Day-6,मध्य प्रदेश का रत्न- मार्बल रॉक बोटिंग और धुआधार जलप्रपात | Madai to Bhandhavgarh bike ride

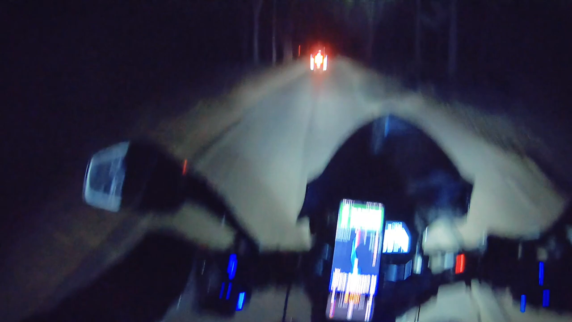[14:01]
और जस्ट 12 किलोमीटर रह गया है हमारा डिस्टेंस, और 13 किलोमीटर रह गया, और 23 मिनट दिखा रहा है गूगल भाई। और ये पूरा जंगल है बांधवगढ़, जंगल के अंदर से निकल रहे हैं, आसपास ही है हमारा यहाँ पे
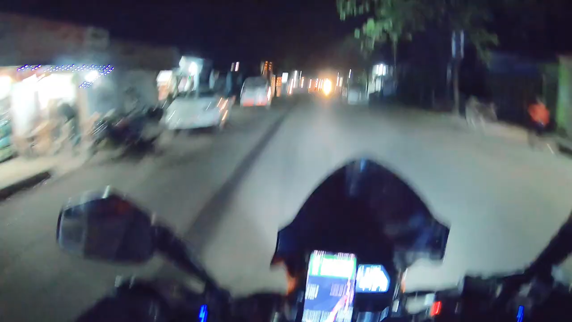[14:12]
टाइगर विला। ये आ गया टाइगर विला।